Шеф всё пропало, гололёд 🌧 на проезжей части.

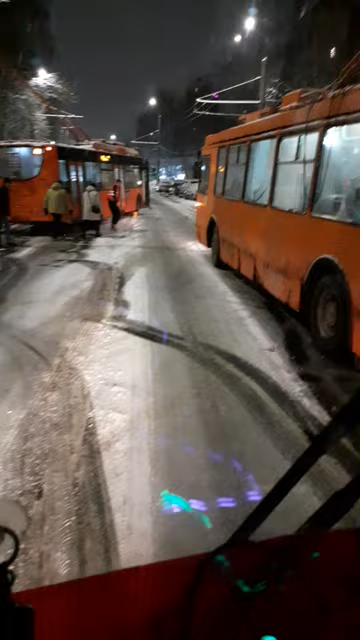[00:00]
Ну, я в эту угольную ушку не полезу, нахуй. Сейчас там зад, влево, вправо и пиздец. Пускай сами, нахуй, разъезжаются их писту, блядь. Тем более, там сверху лезут, блядь, хоть у меня преимущество небольшое, но всё равно, блядь, не полезу, нахуй. Вон, блядь, сейчас троллейбусы тащат, нахуй. Ебанют один раз.